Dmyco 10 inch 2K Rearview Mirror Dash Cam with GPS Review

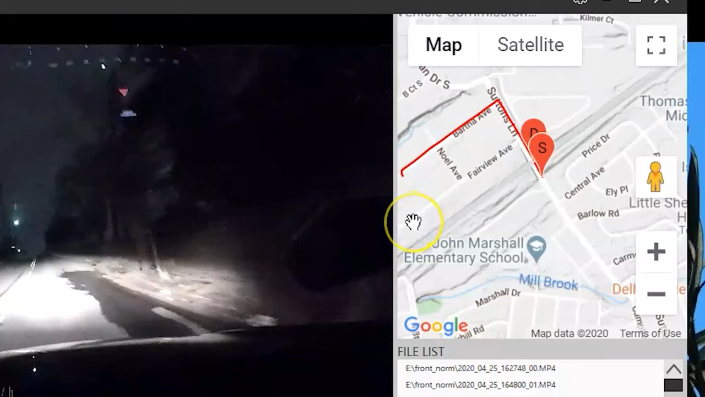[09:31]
and you'll be able to see where the car was at the time the video was recorded, though the positioning isn't always perfect.
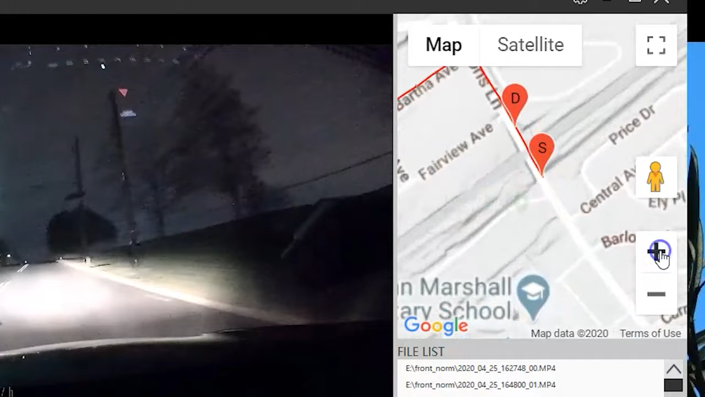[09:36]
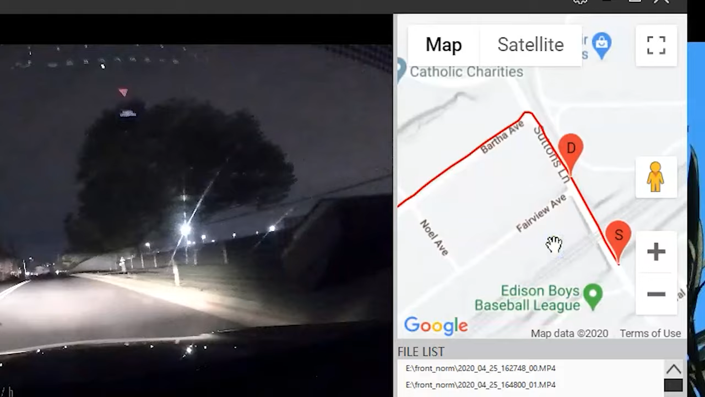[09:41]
Here's some video footage at night from the front camera. At night, areas in the video where there are lights are artificially brightened, sometimes to the point where they can look washed out, and you might lose some clarity.
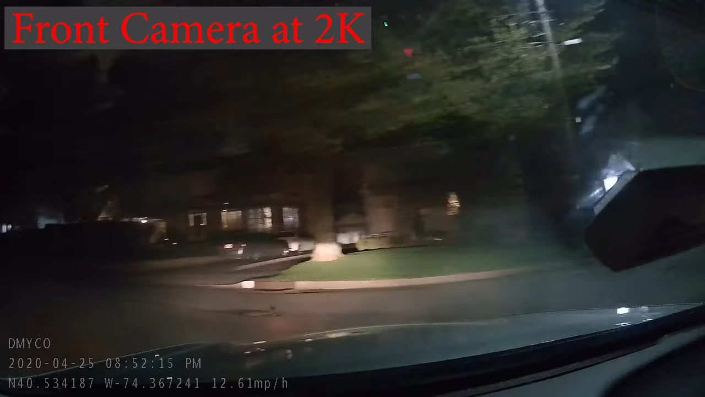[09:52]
And that makes it harder to read signs and license plates from nighttime footage. Here's the footage at night from the rear camera,
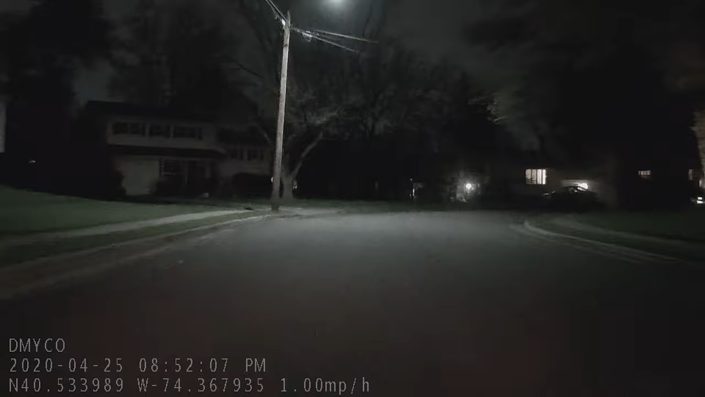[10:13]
which personally I thought did a better job at controlling the white balance in the lighting. The audio in the video will be identical for both the front and rear camera feeds for the same recorded period of time. The mic picks up sounds pretty clearly, though voices may sound faint even if the speaker is sitting in the front seat.